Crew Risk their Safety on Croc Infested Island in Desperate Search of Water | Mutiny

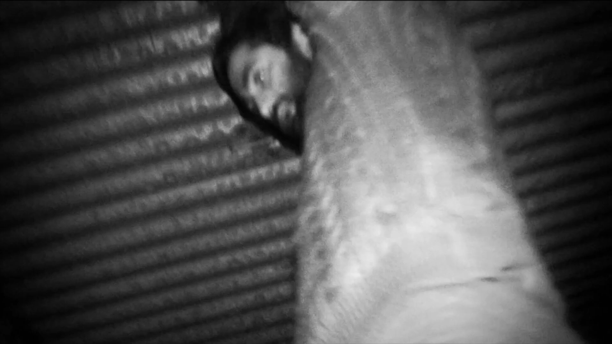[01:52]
Look, I just got bit by something.
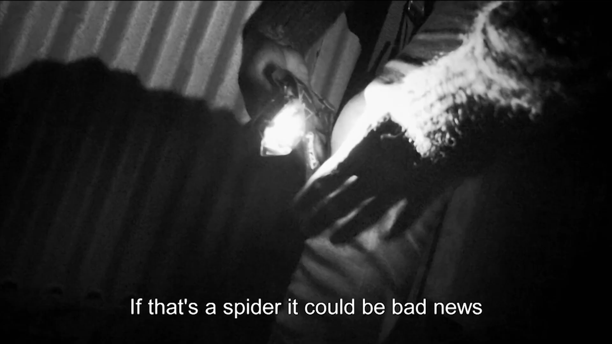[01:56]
If that's a spider, this could be bad news.
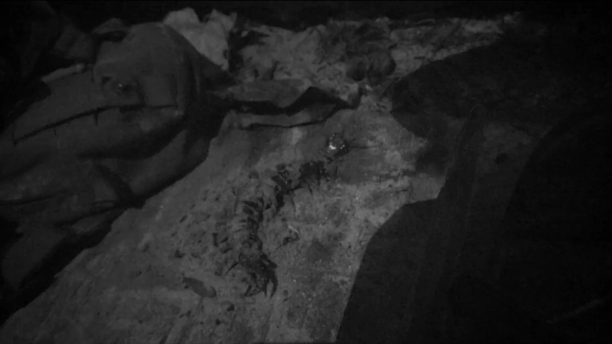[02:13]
Thankfully, this species of centipede is not deadly.